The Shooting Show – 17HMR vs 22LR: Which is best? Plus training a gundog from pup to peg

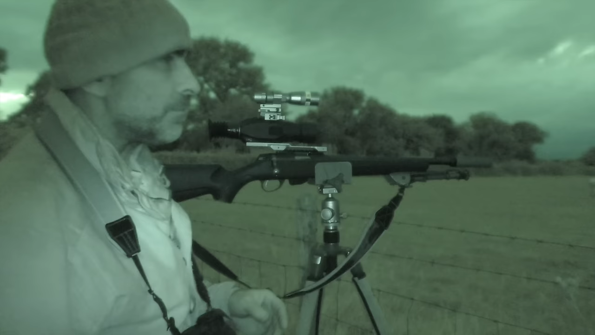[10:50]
Right, so it's not quite dark yet, but it's pretty near, and there was several rabbits out in this field here, and I just shot two.
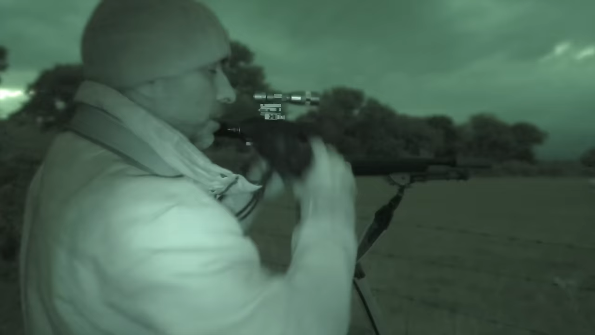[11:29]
around about 130 to 150 metres away, so they're not overly bothered.
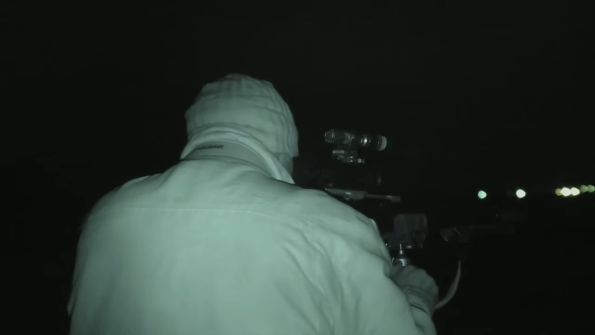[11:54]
There's a couple more rabbits there.
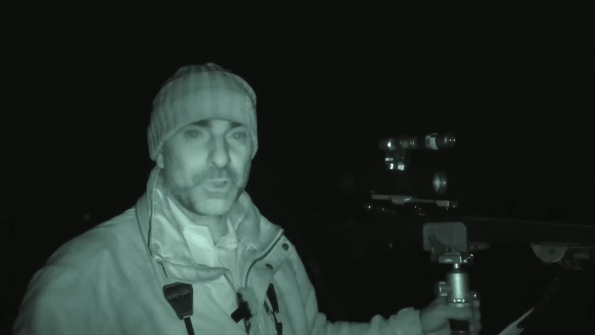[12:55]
So, as I say, a couple of hours work, and the little TX1 there, or T1X I should say, performed very well. Nice little rifle that, and sight mark Wraith on there again, did the job nicely. Shot rabbits there from probably 50 yards out to 135 yards was the furthest. So all in all, yeah, nice little setup, and I've definitely rekindled my love for the 17 HMR.